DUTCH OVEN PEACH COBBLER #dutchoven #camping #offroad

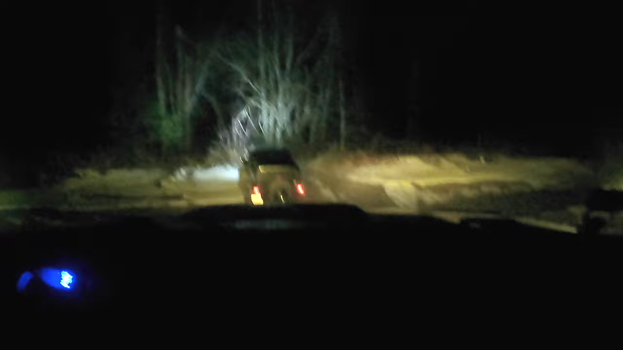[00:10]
this is a last-minute trip that my buddy and I made with our families to get our kids out to have a fire and show them how to make peach cobbler in the Dutch oven buddy Josh has a Jeep Rubicon and I'm running a four-runner this trail is not too difficult it's obviously a lot different in the dark versus daylight
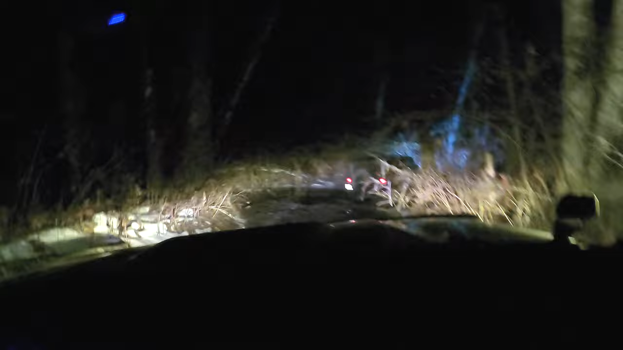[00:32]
it's kind of an odd trailer you almost think you need a finding Yoda somewhere in here with how swampy and marshy it looks we need to find a good spot to start a fire got our fire going get a good full base going so we can do our peach cobbler and I show how to do that process after this little off-road video